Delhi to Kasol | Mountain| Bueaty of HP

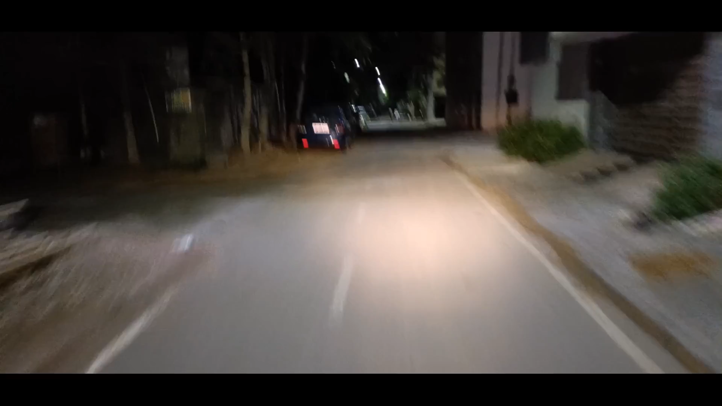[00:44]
चलो भाई राइड स्टार्ट कर दिया मैंने, अब हम जा रहे हैं कसोल की तरफ। सुबह के 4 बजे, लेकिन
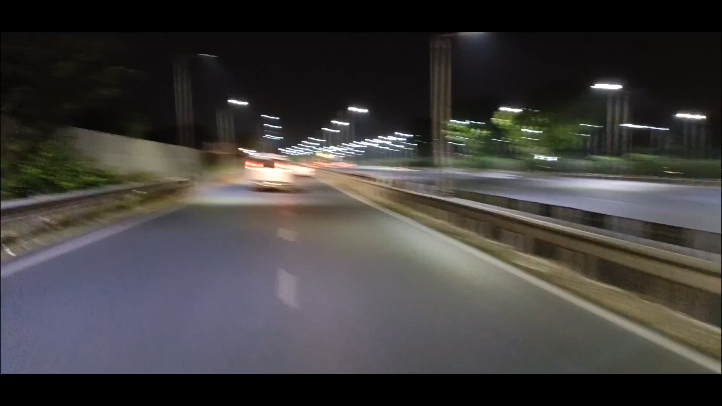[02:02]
NH 48 एंड आई एम गोइंग टूवर्ड्स द सोना, क्या बोलते हैं उसको हरियाणा में, क्या होता है सोनीपत, हाँ टूवर्ड द सोनीपत,
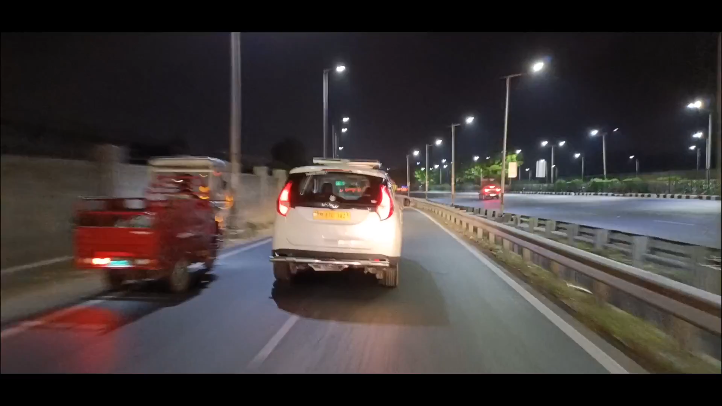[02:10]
सोनीपत से फिर मैं अब जाऊँगा पानीपत, पानीपत से आगे चंडीगढ़ की तरफ में, फिर उसके बाद में तो आप लोगों को बताएंगे। ठीक है, ये है नेशनल हाईवे 48, नेशनल हाईवे रात का रास्ता है, ये रात का तो नहीं कह सकता लेकिन हाँ 4:30 बजे का रास्ता है, 4:30 बजे ऐसा दिखता है,
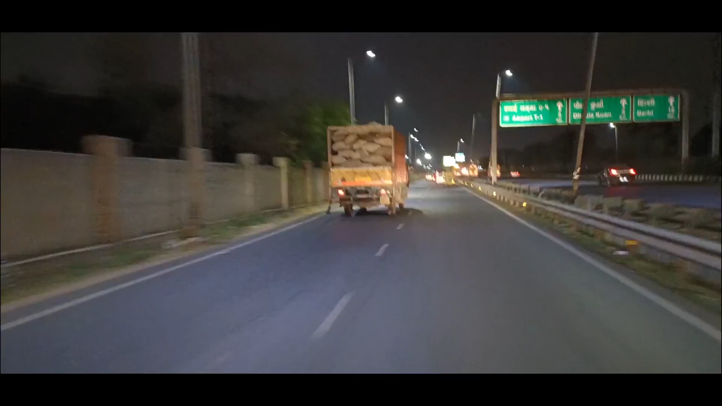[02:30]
4:30 बजे ये सब चीज़ें चलती है, तो इन लोगों से बच के रहना चाहिए, साइड में करके रखना चाहिए और ज़्यादा स्पीड को करना नहीं चाहिए आगे की तरफ।